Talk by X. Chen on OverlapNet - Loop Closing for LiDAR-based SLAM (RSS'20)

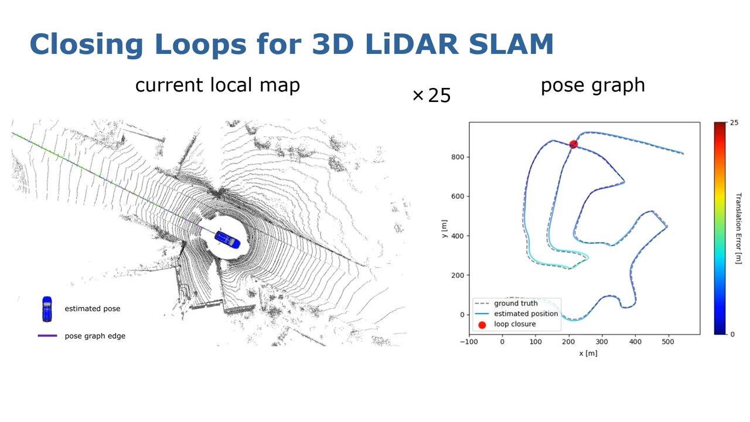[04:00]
into an intersection from the opposite direction. Here we show our odometry results in comparison with the original SLAM method.